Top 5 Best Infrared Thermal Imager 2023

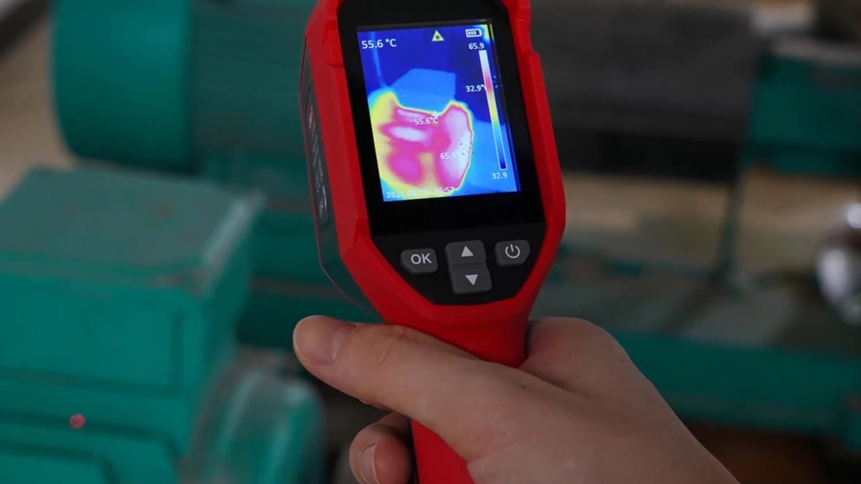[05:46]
On screen: spot 55.6°C
The 10,800 pixels ensure precise temperature measurement and detailed thermal analysis.
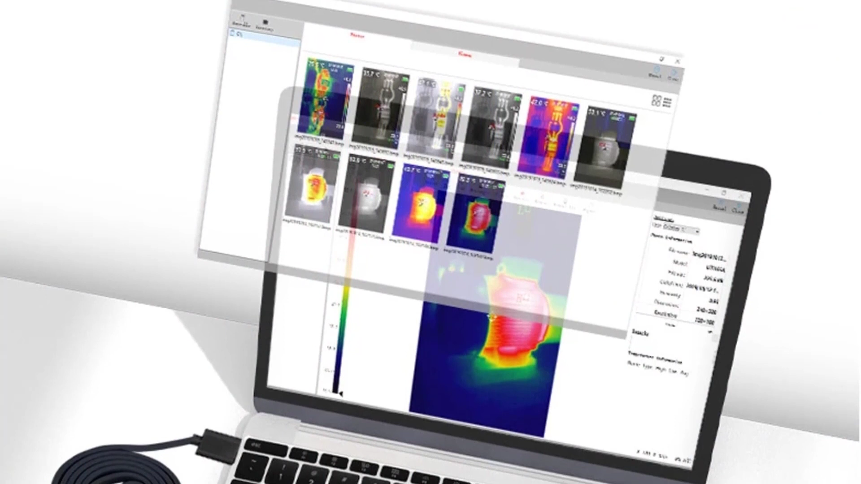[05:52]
The device also features a 3.5-inch LCD screen,
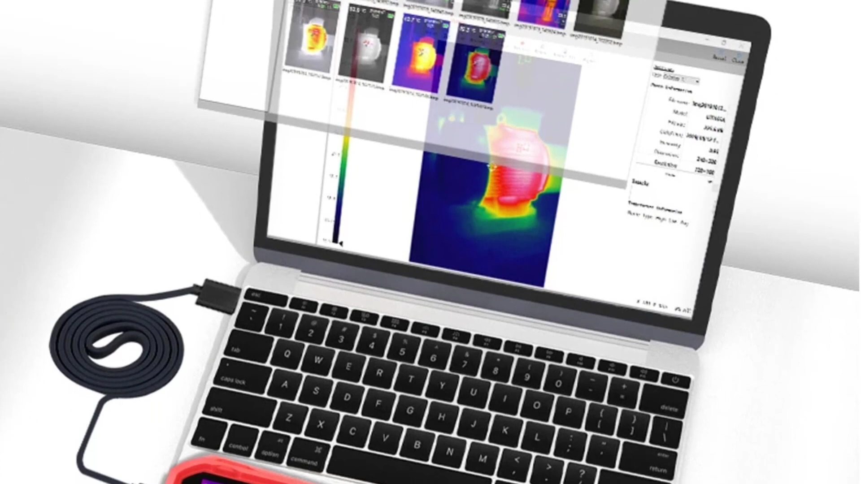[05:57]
which provides a clear and vibrant display of the captured thermal images, allowing users to analyze and interpret the data effectively.
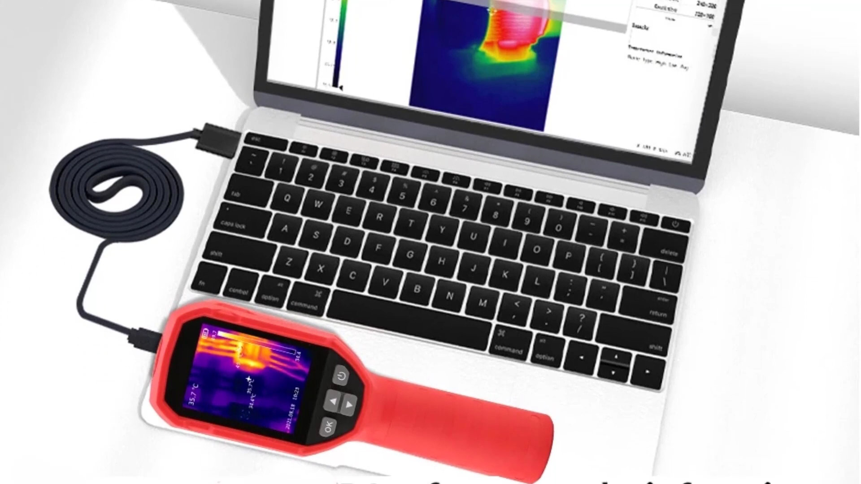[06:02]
Number 1. ABFR-X500 Infrared Thermal Imager I recently had the opportunity to use the ABFR-X500 Infrared Thermal Imager for industrial applications,
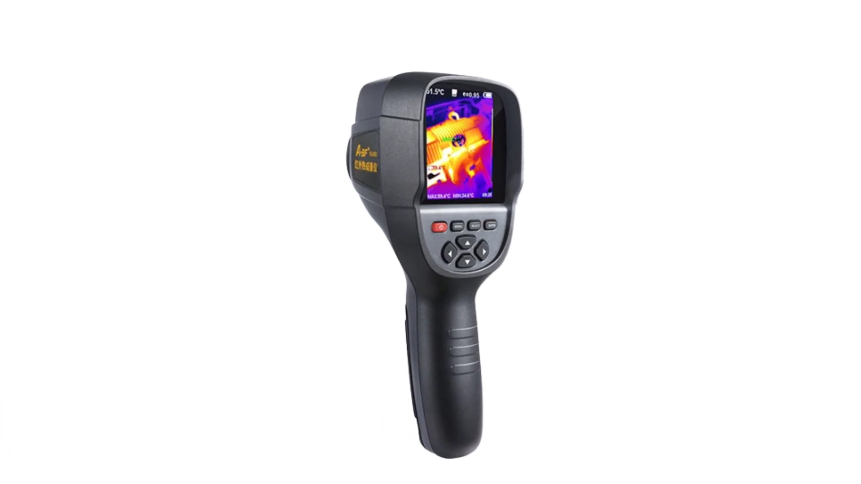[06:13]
and I must say that it has exceeded my expectations in terms of performance, functionality, and ease of use. As a smart device, it brings a new level of convenience and efficiency to the field of thermal imaging.
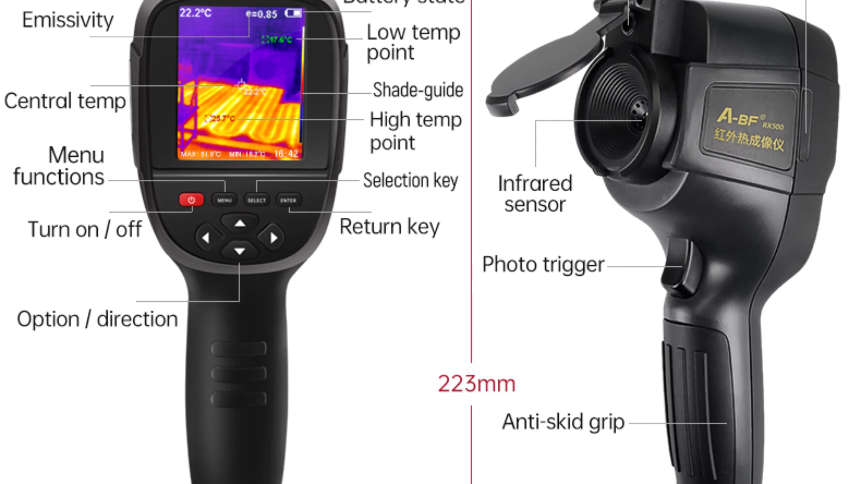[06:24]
One of the standout features of the ABFR-X500 is its compact and ergonomic handheld design.
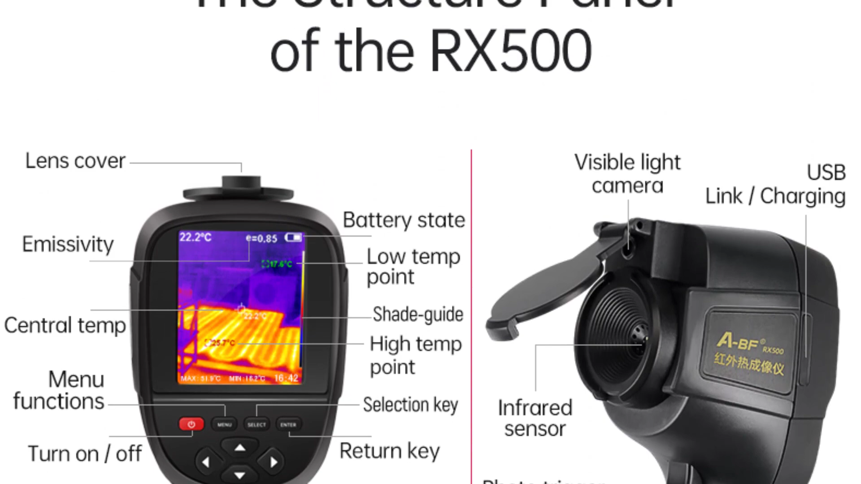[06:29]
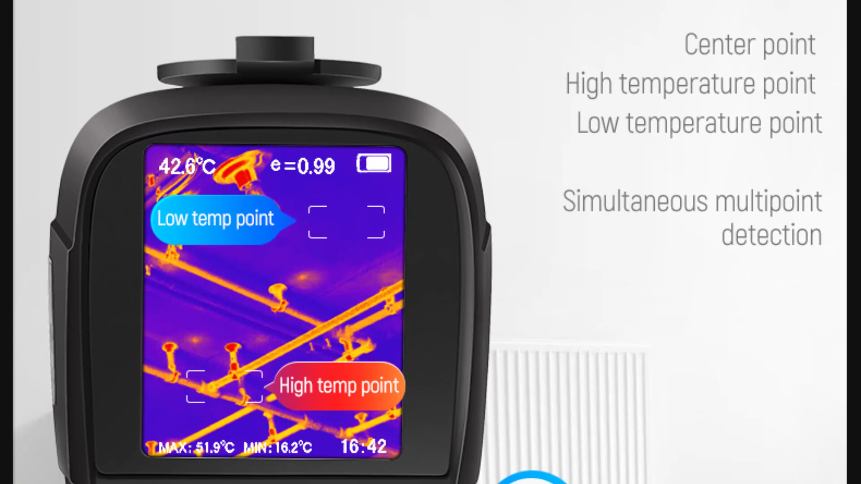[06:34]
On screen: spot 42.6°C, max 51.9°C, min 16.2°C
This makes it incredibly easy to carry around and operate, allowing for seamless integration into various industrial environments.
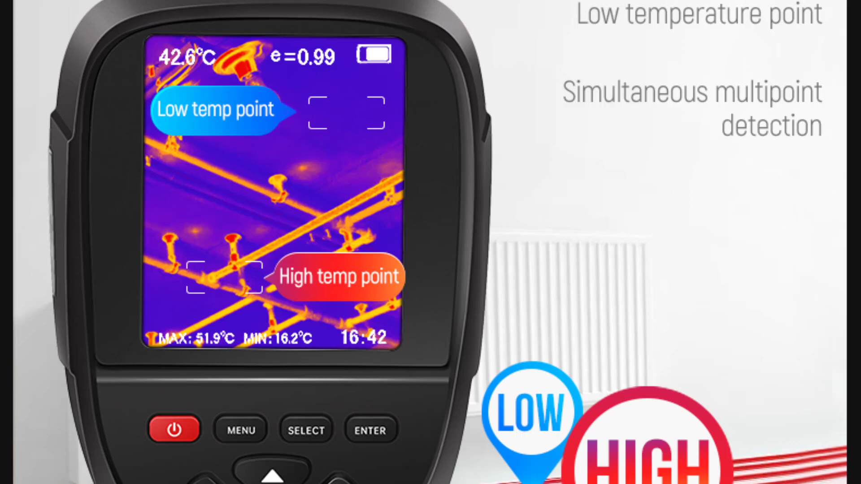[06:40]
On screen: spot 42.6°C, max 51.9°C, min 16.2°C
The device's weight is well balanced, ensuring comfortable use even during prolonged periods.
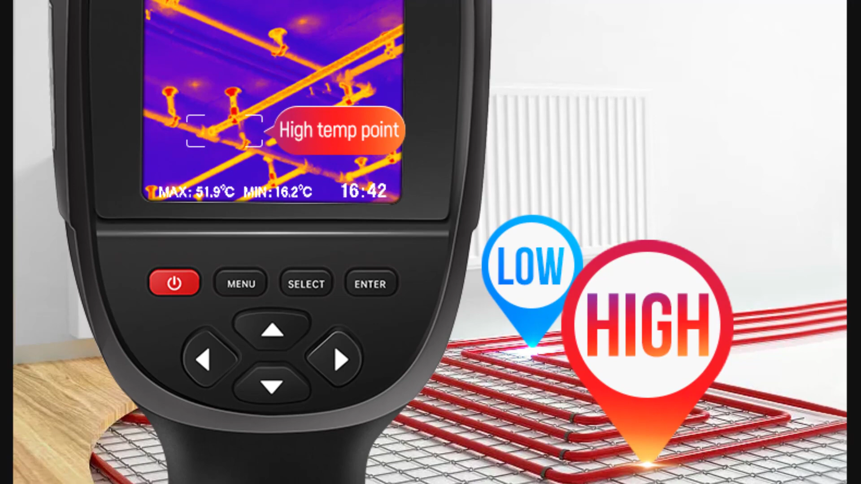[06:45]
On screen: max 51.9°C, min 16.2°C
The thermal imaging capabilities of the RX500 are truly impressive.
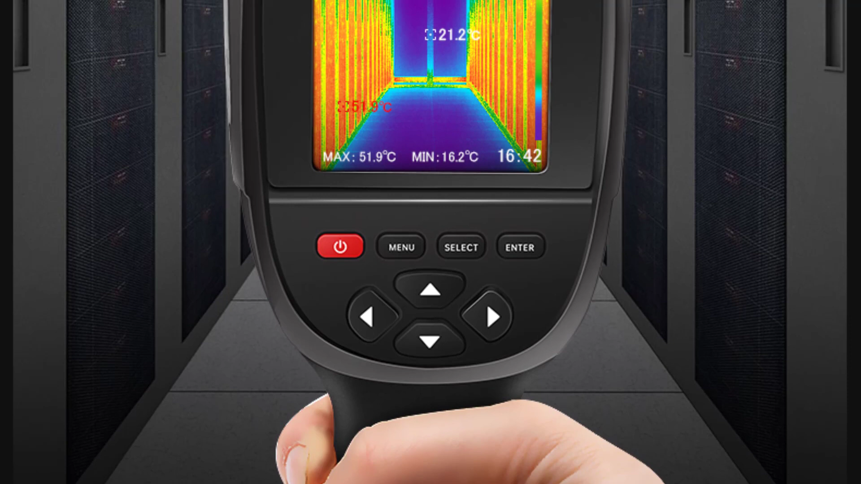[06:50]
On screen: max 51.9°C, min 16.2°C
With its advanced infrared technology, it provides accurate and detailed thermal images, enabling precise temperature measurement and analysis.
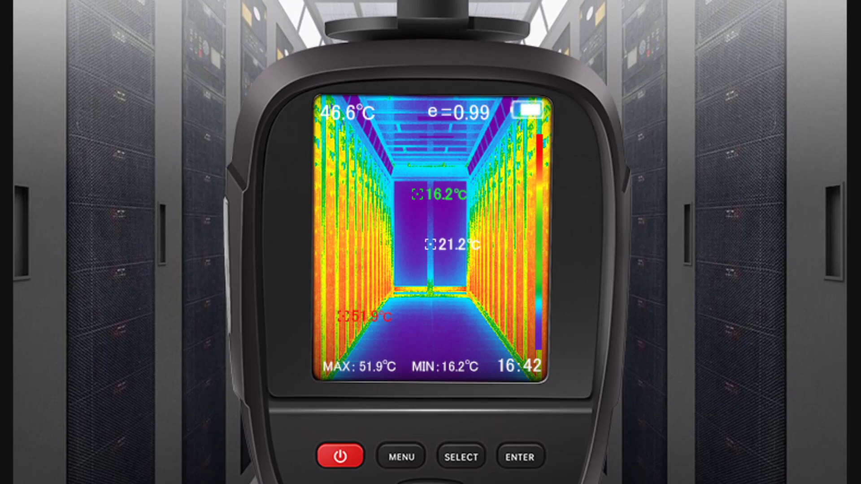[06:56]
On screen: max 51.9°C, min 16.2°C
The images captured are clear and crisp, providing valuable insights into heat distribution,
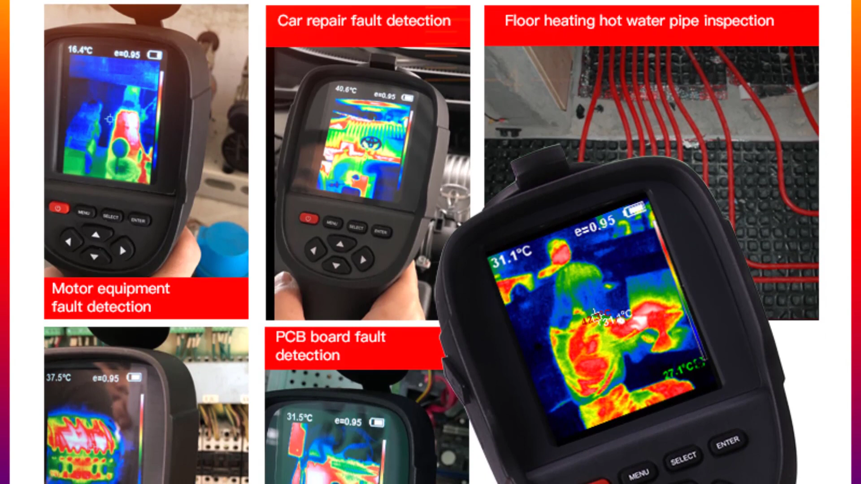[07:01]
and identifying potential issues in industrial equipment and systems.